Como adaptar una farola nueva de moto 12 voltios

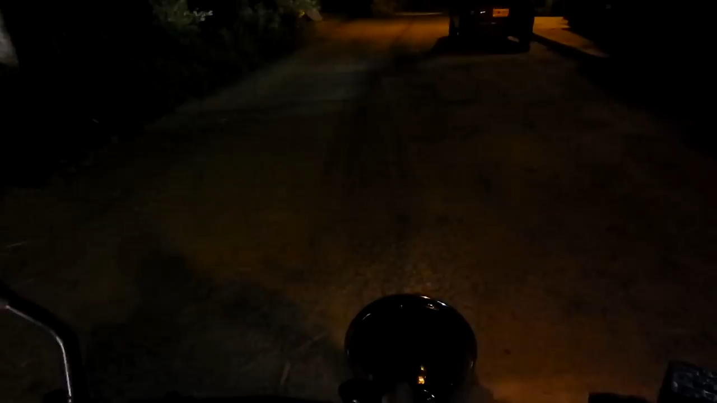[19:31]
Bueno Se encendía La luz de posición Vamos a darle Arranque Y vamos a encender La luz de baja Espera que pase La moto Esa la luz de baja Ahora vamos a prender La luz de alta